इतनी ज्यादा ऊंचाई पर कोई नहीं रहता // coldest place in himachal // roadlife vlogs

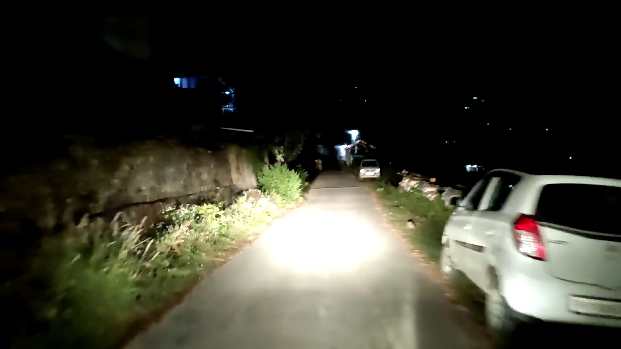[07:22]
रात देखो आप कितनी ज्यादा हो गई यार, मैं दिन में गया था यहाँ से 2 बजे,
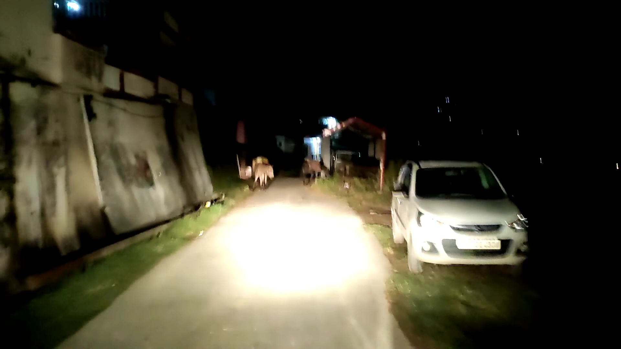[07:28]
और खुद सोचो आप अभी 8 बजने वाले हैं लगभग, तो भाई कितना ज्यादा टाइम हो गया यार इतने से काम के लिए,